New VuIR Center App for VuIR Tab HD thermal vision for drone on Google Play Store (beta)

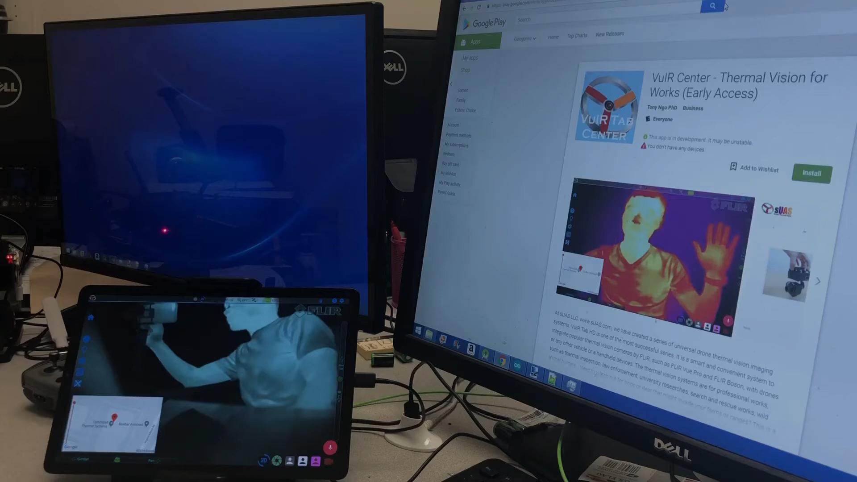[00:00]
Hi everyone, I'm Tony from SUAS.com and today I'm going to do a quick introduction to the new app, the VUI Center for VUI Tab HD Thermal Vision Systems.
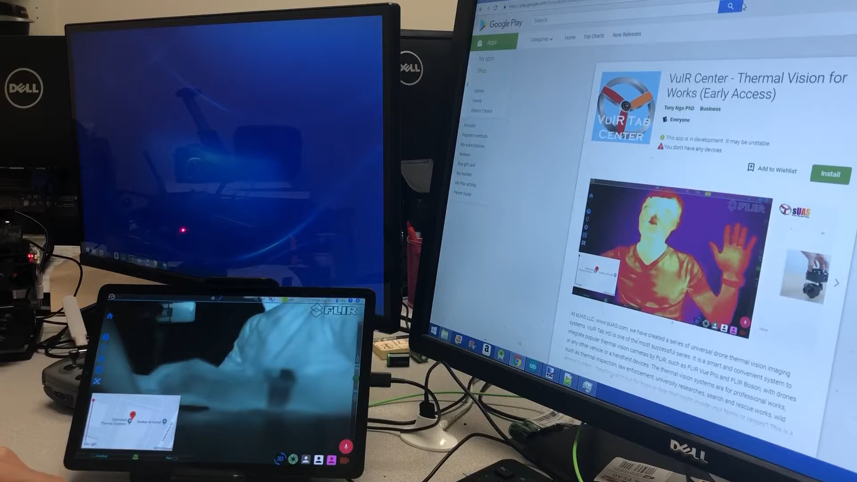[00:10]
So as we introduced, we sent an email, a master email out a couple minutes ago.
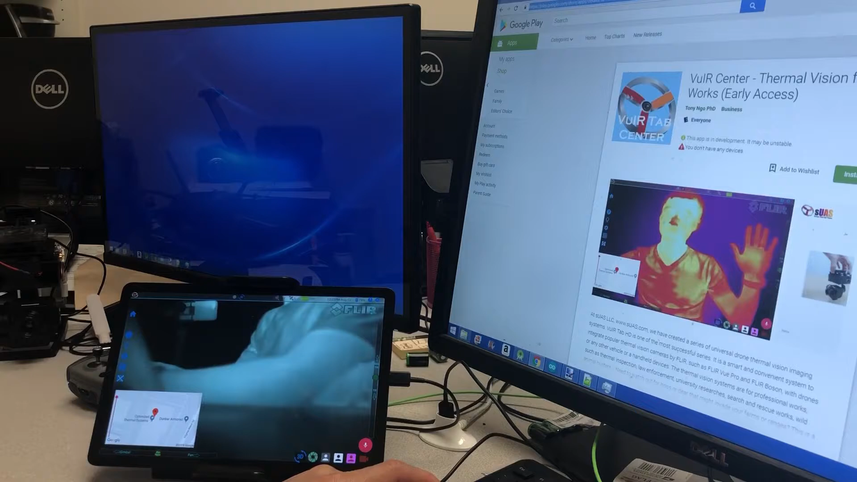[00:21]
We have the app ready on Google Play Store in beta mode. So early access, we will do a full rollout later when everything is tested out.
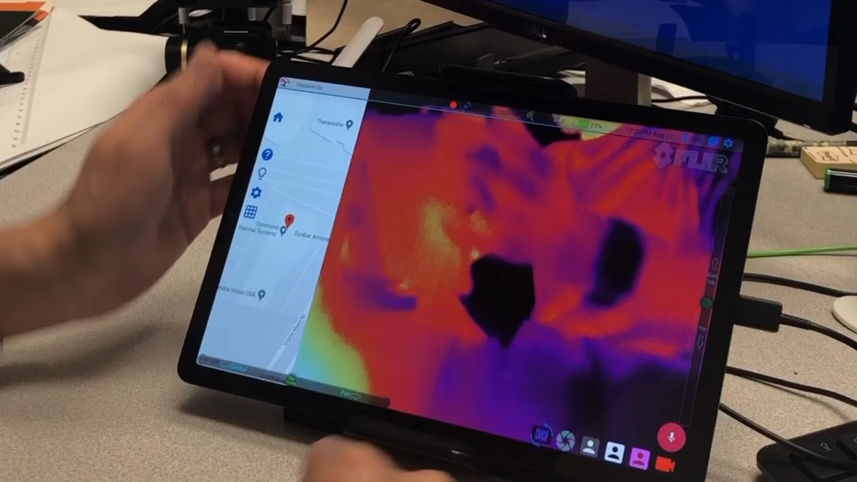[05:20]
So if you don't understand anything here, there's a button right here, question mark. You can click and then there's this on screen instruction. We will display.